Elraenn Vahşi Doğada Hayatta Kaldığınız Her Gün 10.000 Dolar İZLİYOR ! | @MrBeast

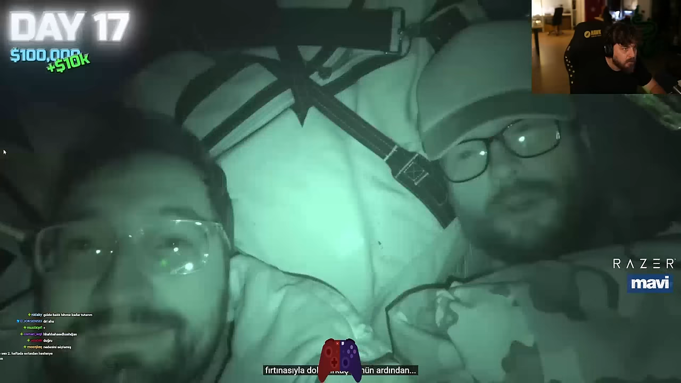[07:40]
Yağmur. En azından şimdi 100 bin dolarımız var.
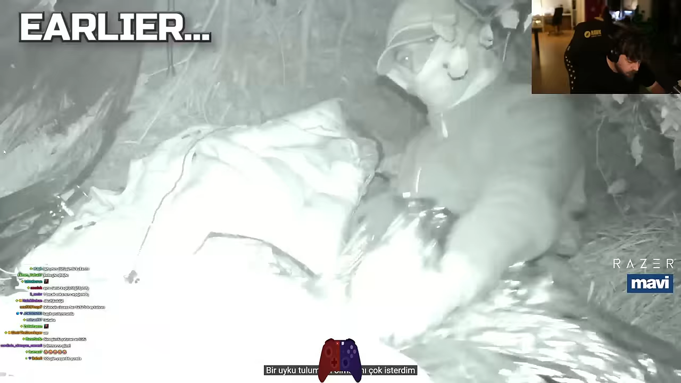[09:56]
Bir uyku tulumum olmasını çok isterdim ama 50.000 dolar... Grize eşimden daha yakın uyuyorum. Yani şaka yapmıyorum.
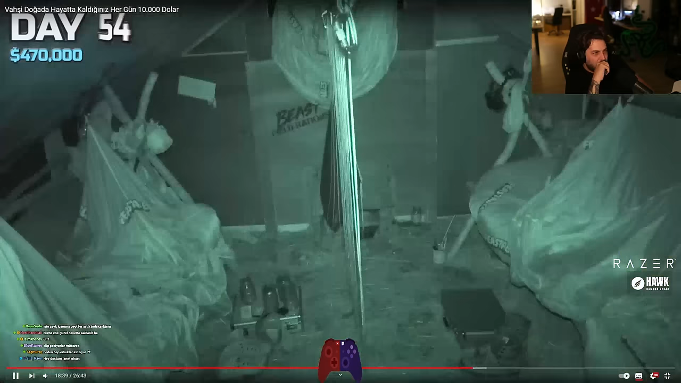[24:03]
Ve fareler. Oo, leziz. Defolun buradan. Her gece. İnanamıyorum.
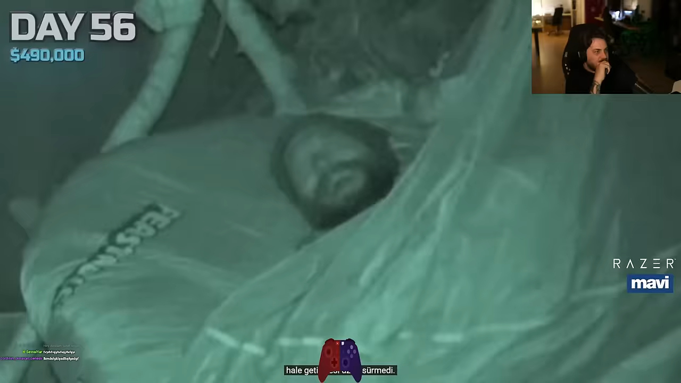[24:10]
Uykusuzluğun onları biraz sinirli hale getirmesi uzun sürmedi.